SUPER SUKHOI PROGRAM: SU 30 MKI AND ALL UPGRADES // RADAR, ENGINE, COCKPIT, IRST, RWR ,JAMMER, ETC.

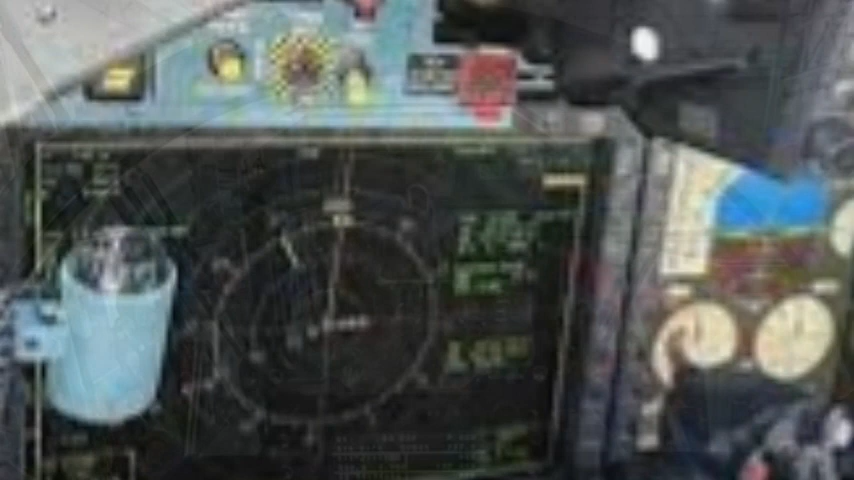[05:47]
Samtel or DARE will develop new high-resolution LCDs for the display.
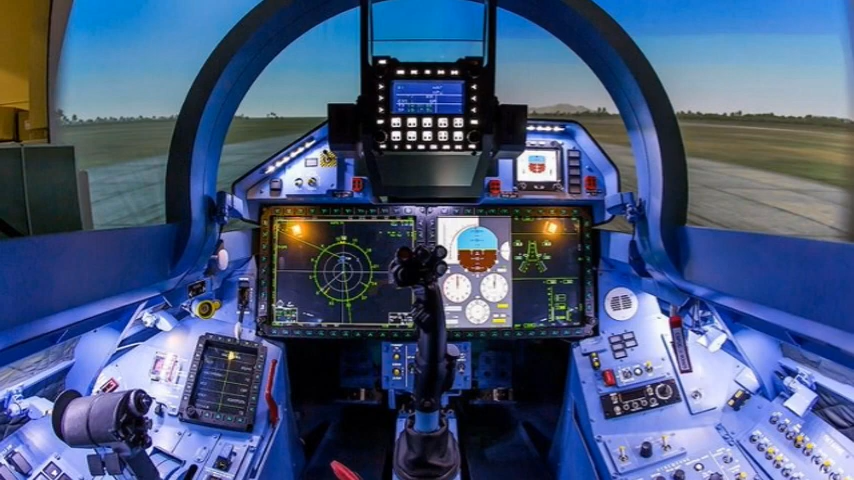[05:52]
Talking about the fifth upgrade, it is related to the radar warning receiver or RWR.
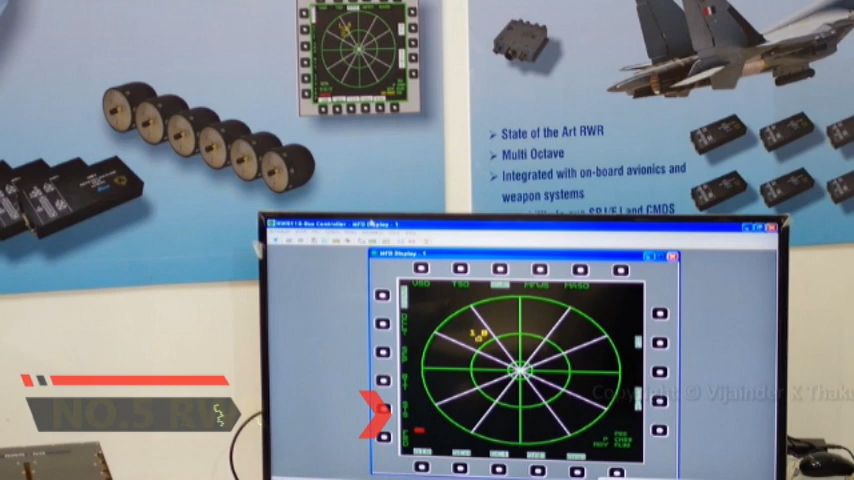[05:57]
Existing Su-30 MKI fleet are equipped with the DARE developed Tarang MK2 RWR.